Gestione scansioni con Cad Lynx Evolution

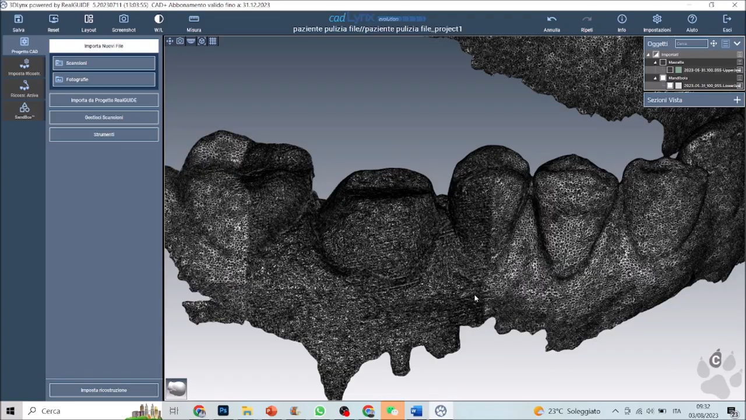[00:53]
è quella di andare a verificare i wireframe. Lo attiviamo con tasto destro sulla mesh, come vediamo in questo caso. Il dottore ha inquadrato l'area del moncone con l'HD, generando una triangolazione più fitta.
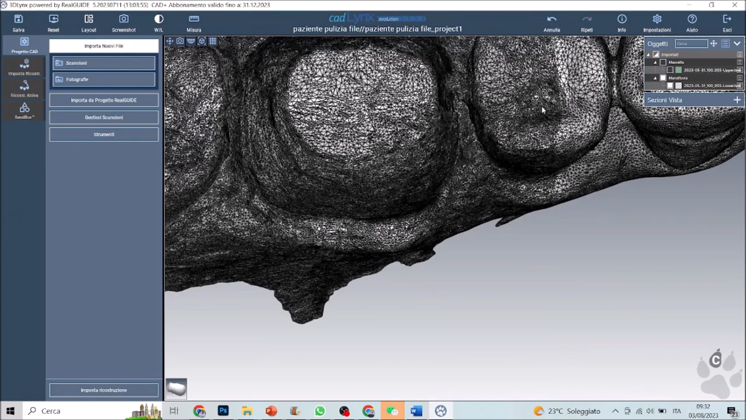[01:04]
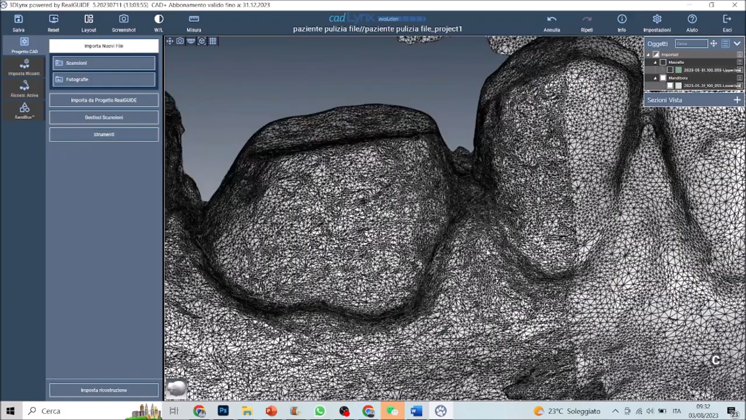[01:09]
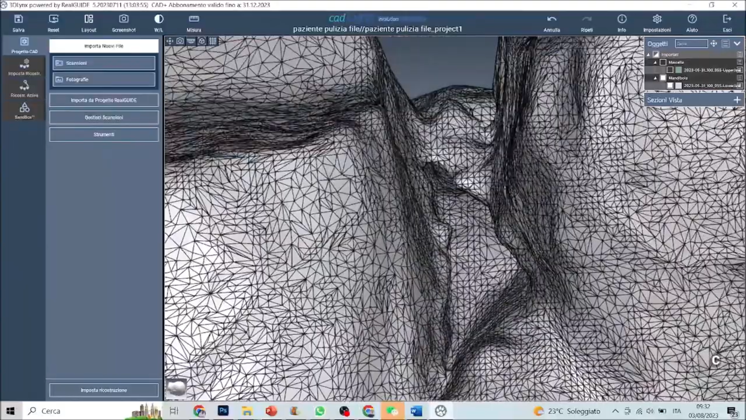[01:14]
Questo non significa che sia priva di errori, tanto è vero che qua ne vediamo giusto uno.
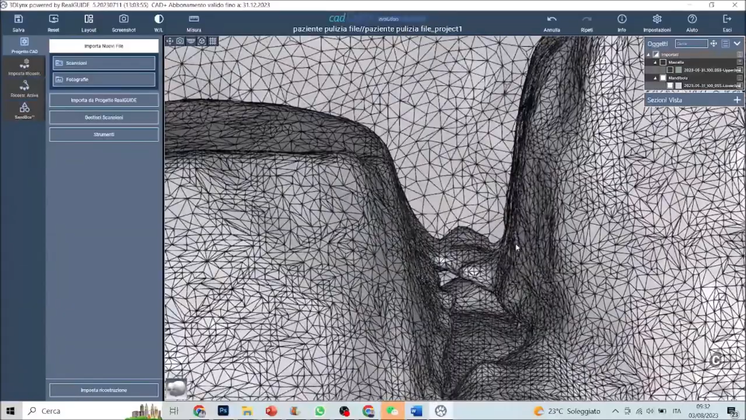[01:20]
Si è creato un artefatto che connette due denti e questo ci creerebbe problemi nella costruzione della corona, quindi dobbiamo andare a rimuoverlo. Da modifica oggetto, scelgo l'arcata inferiore e con gli strumenti che abbiamo a disposizione, andiamo a circoscrivere un'area di taglio.
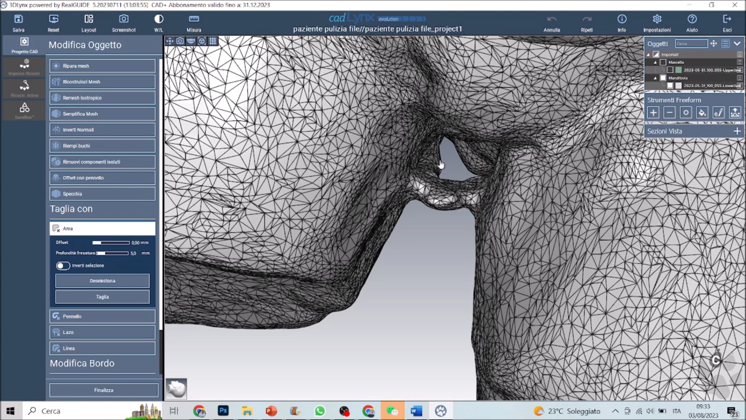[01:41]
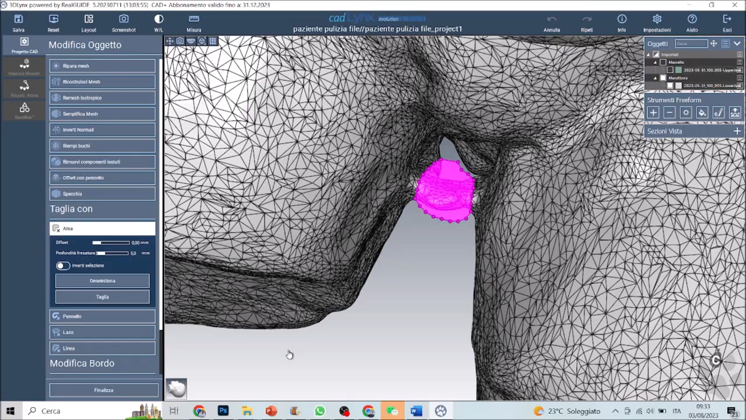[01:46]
Questo sarà netto e non creerà un foro ma bensì una superficie piatta. È evidente che dovremmo andare ad ammorbidire questa zona.
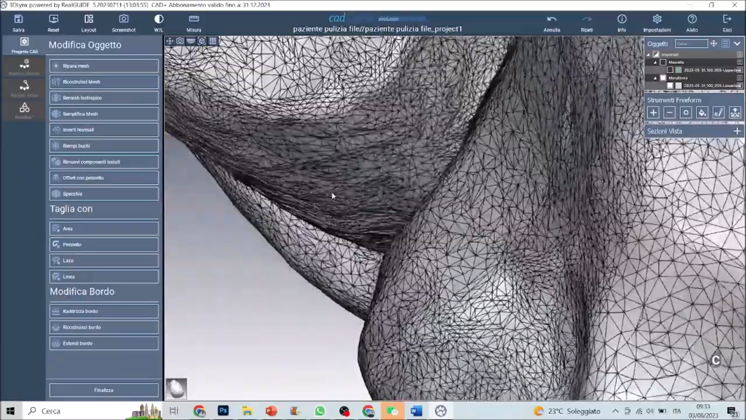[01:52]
Lasciamo accesa la triangolazione perché ci fa capire come ragiona il software nelle fasi di trasformazione,
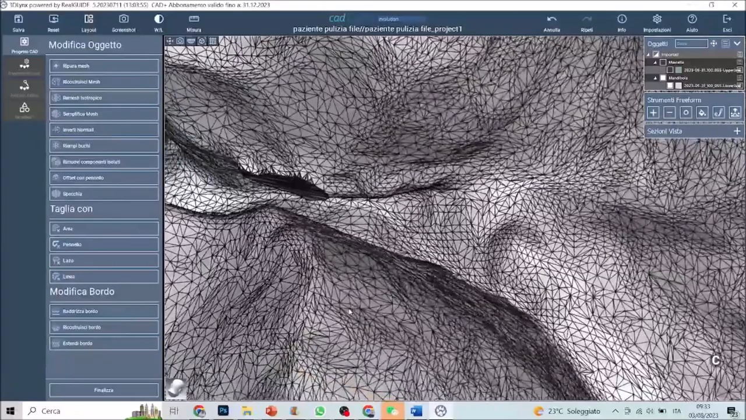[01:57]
quindi, aiutandoci con le sezioni di taglio,
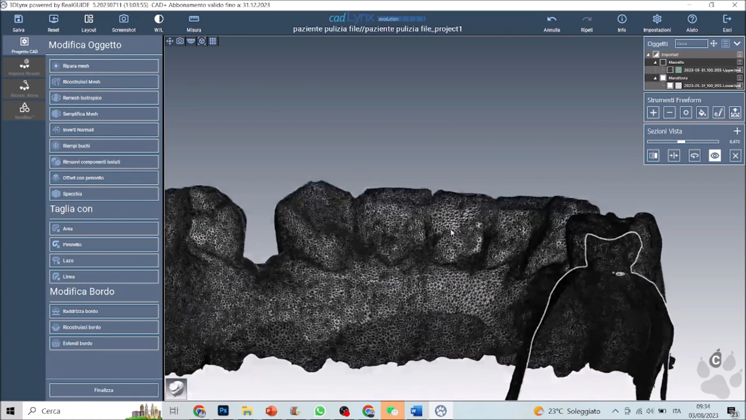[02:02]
andiamo a scorrere finché possiamo vedere perfettamente il distale del nostro dente appena tagliato.
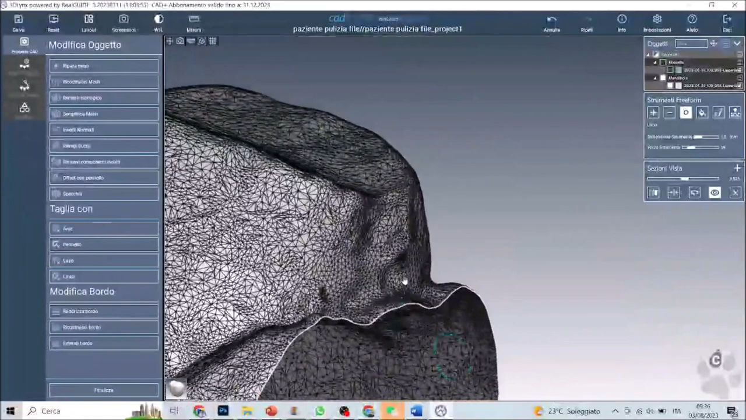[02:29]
Il taglio è stato fatto volutamente più ridotto, così da avere materiale in eccesso sul quale applicare la lisciatura.
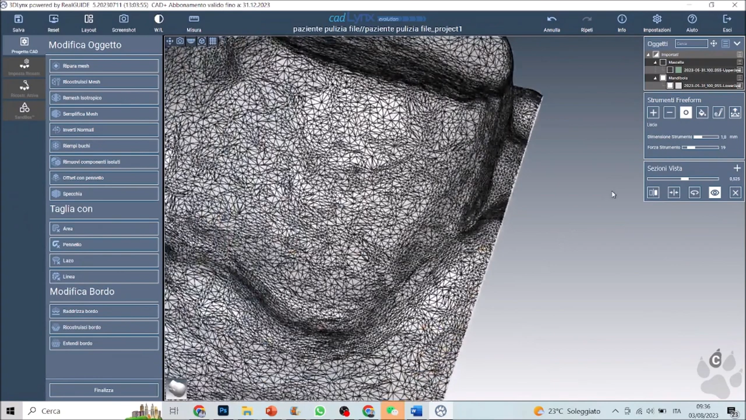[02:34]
Corretto questo problema, ci possiamo preoccupare di rendere un pochino più profonda la linea di preparazione che, come potete vedere,
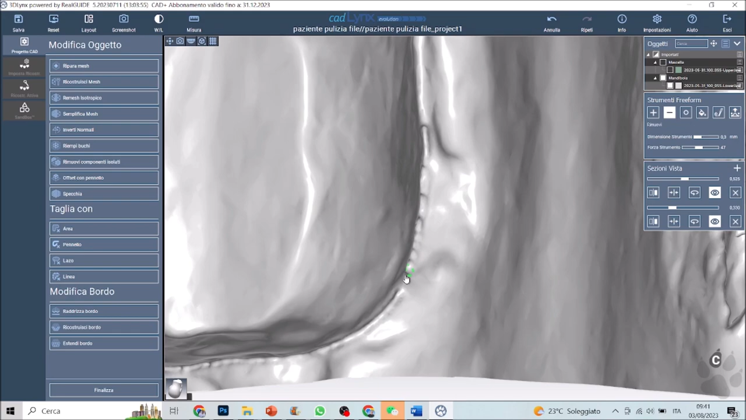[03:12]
Tornando agli strumenti possiamo asserire che ora disponiamo di un vero e proprio bisturi virtuale, indispensabile per approfondire un solco.
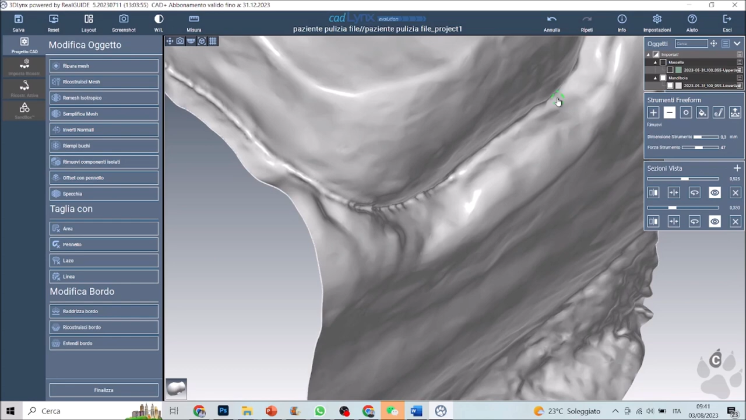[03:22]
Per rendere il passaggio più comprensibile abbiamo spento la tassellazione,
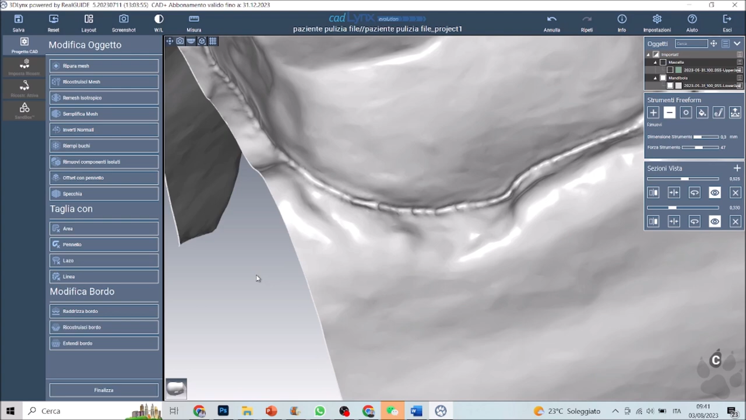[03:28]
per poi riaccenderla più tardi e vedere cosa in realtà è accaduto.
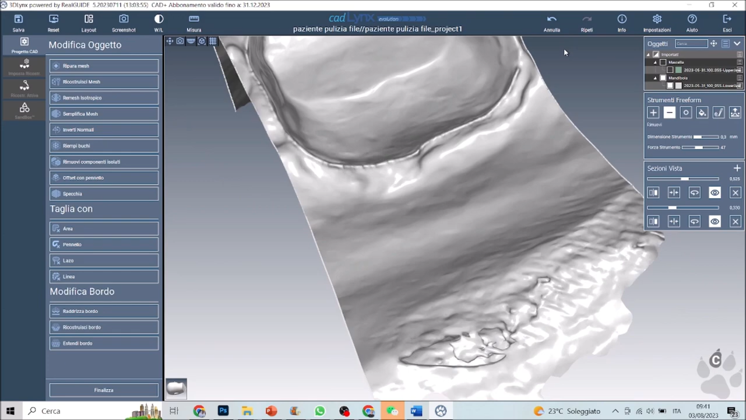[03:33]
Molti altri CAD prendono i triangoli e li spostano. Questa cosa è un po' pericolosa perché si rischia di creare dei sottosquadri.
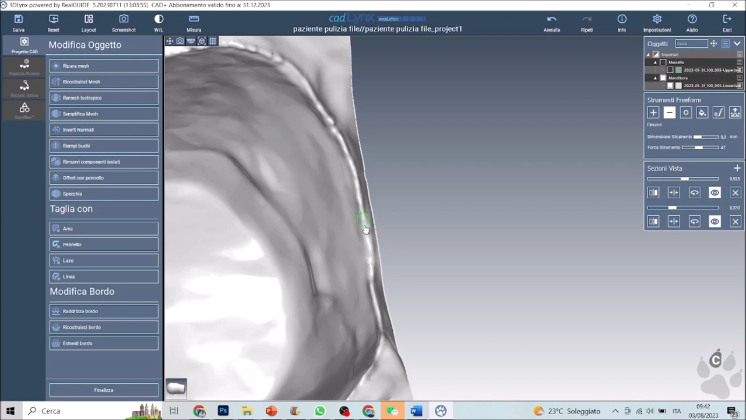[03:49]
Con CADLINKS facciamo una cosa diversa, come potete vedere,
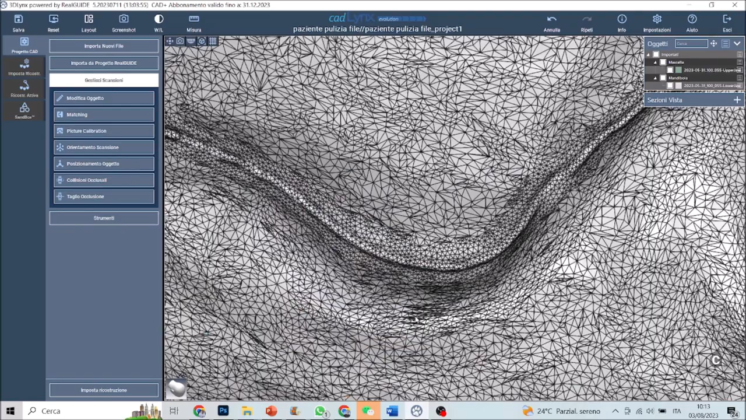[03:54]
dove si è creato il solco e è stata rimodulata la triangolazione, chiamata in gergo remesh isotropico.
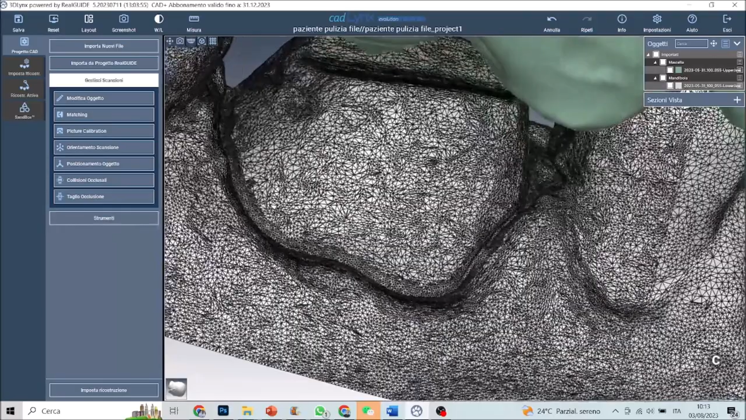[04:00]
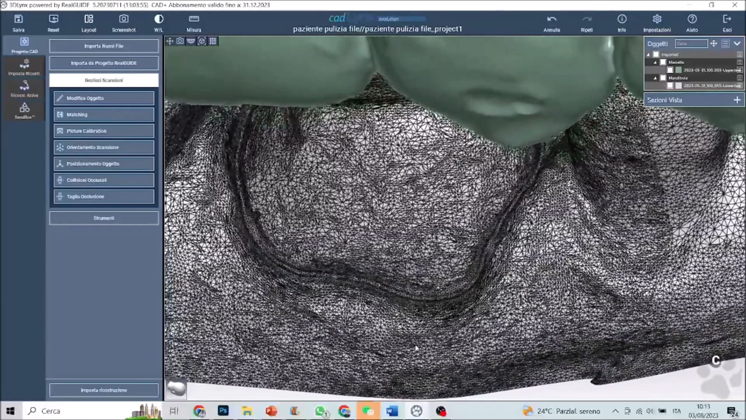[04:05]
Ciò significa che abbiamo modificato la dimensione dei triangoli e, dal punto centrale del taglio, in maniera decrescente secondo una logica di una curva gaussiana, abbiamo rimodulato i triangoli a tigui creando una sorta di sfumatura.
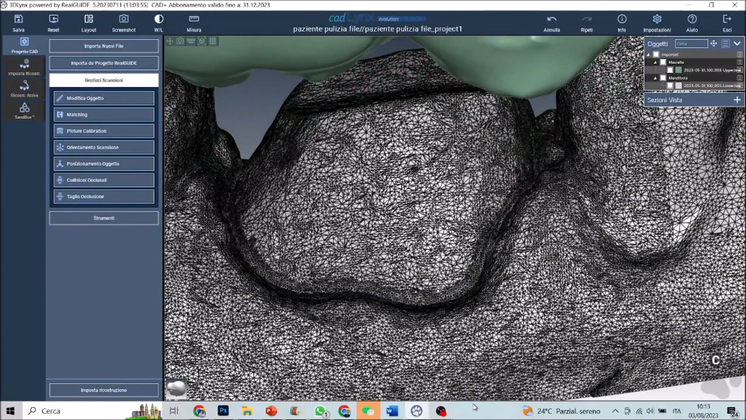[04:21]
Questo ci consente di fare un taglio preciso e sicuro.